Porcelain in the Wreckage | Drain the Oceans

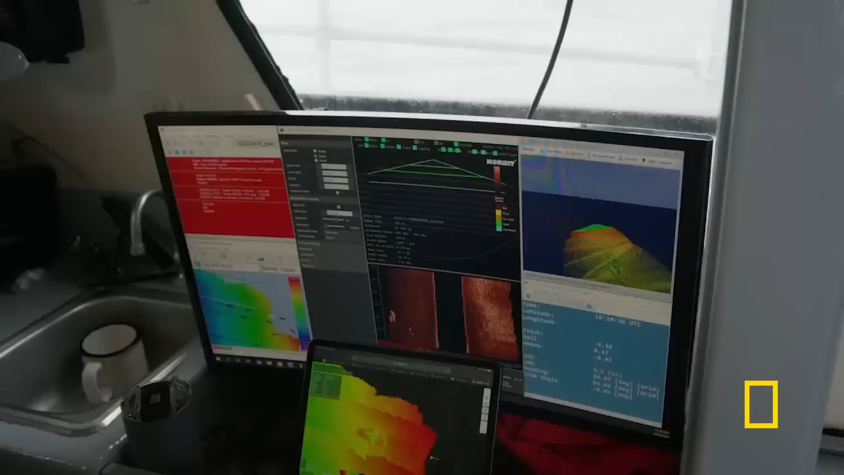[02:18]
It looked almost like the spines of the back of a stegosaurus. There's definitely something out here. We're starting to pick up already some linear
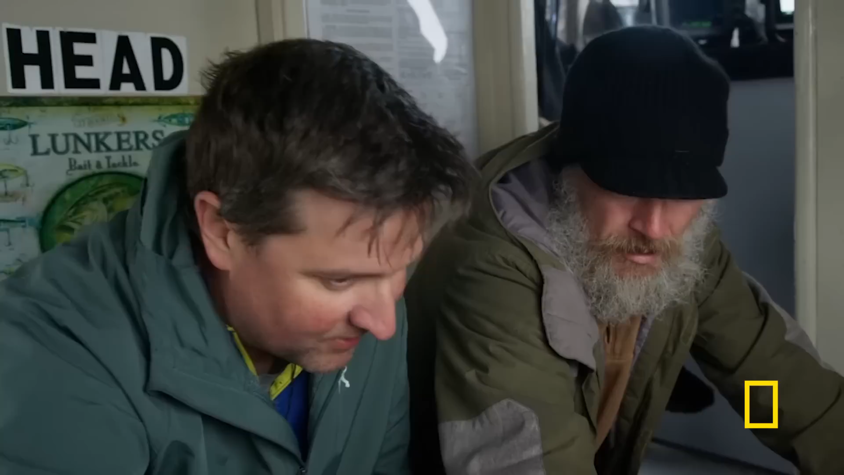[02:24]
features in an otherwise sandy environment. You know, that doesn't really look like rock.
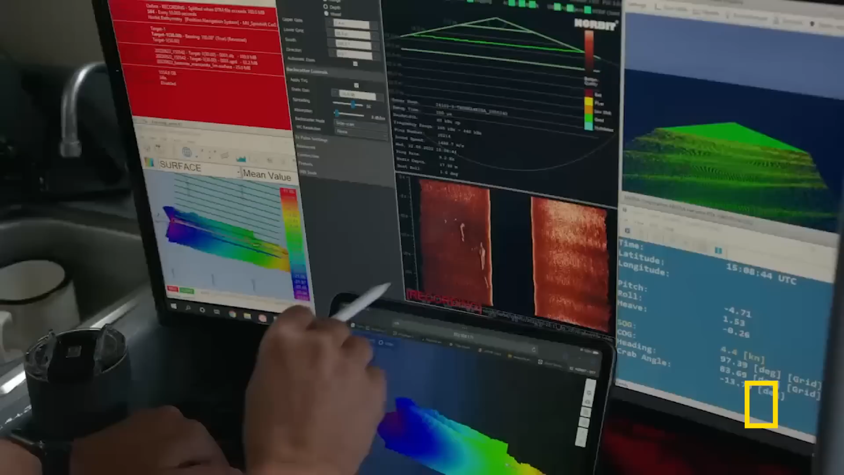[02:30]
Oh, here already. Yeah, here we're starting to pick up a few more of those. Yeah, it is. Four or five meters long. Something like that. Maybe there's the nether. The same one, I think. Maybe that's the broken mast.
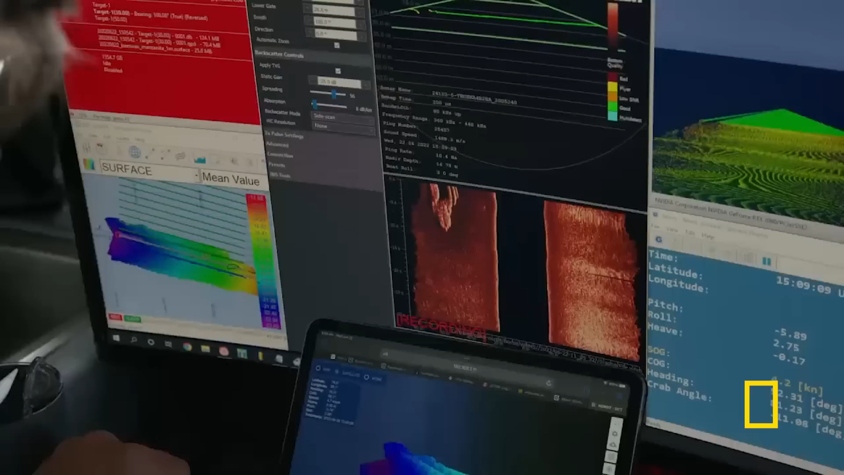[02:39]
Is it? Yeah. Oh, look, it's got a hollow shadow in the middle. There's a whole notch out in this.
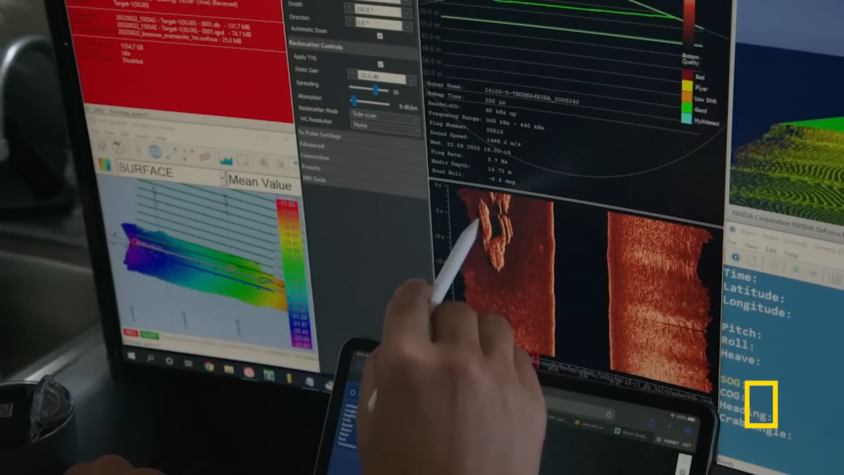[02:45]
This is really... Yeah, you probably see it in the... Oh, oh, whoa, whoa, whoa, whoa.
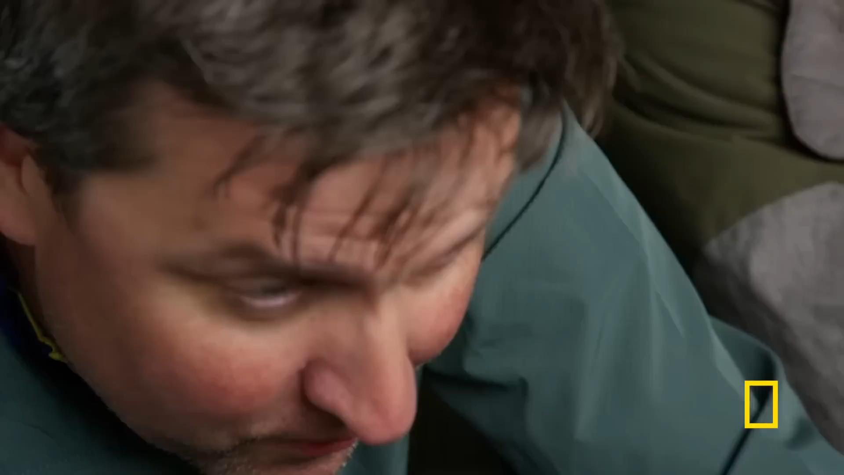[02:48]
Look at that. Look at it up here in the point flip. Yeah, look at the bow. You can see the stir...
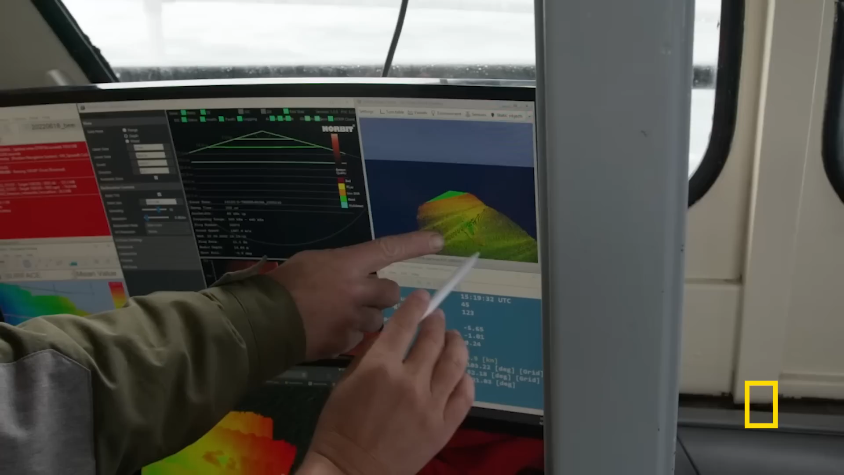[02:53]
It almost looks like a bow and a stir. Sometimes X marks the spot. Mm-hmm. Could that be the beeswax? It could be.